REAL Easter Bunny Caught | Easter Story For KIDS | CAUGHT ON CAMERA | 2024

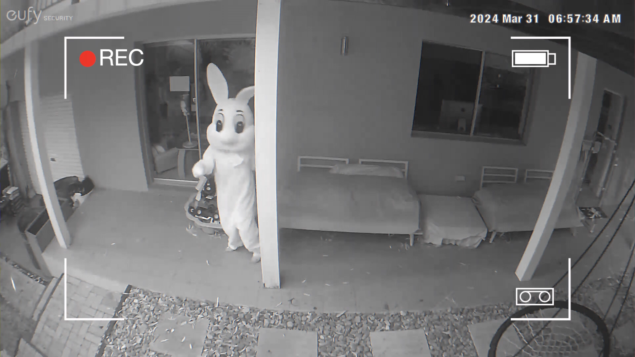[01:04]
Right here, guys, this is where the Easter Bunny was caught. By that camera.